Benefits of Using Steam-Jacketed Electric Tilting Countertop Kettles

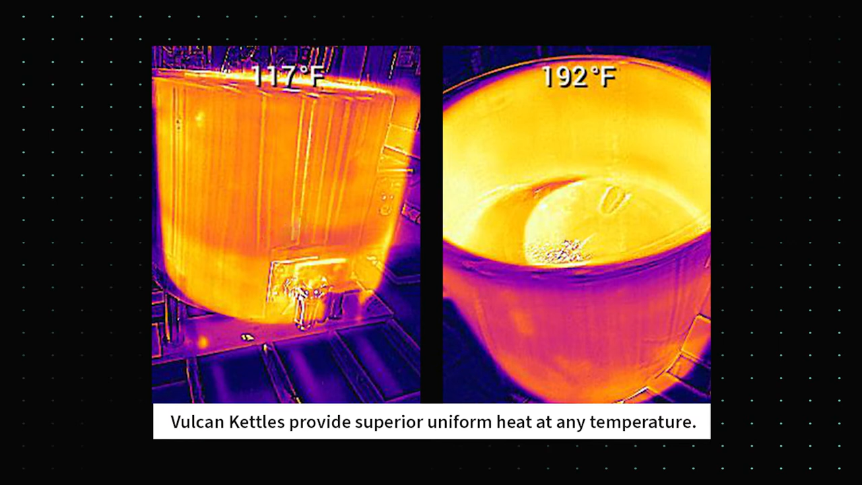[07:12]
There's no hot spots around the kettle, and I can be sure that all of that energy is going directly into the food. So it is a more efficient way of cooking.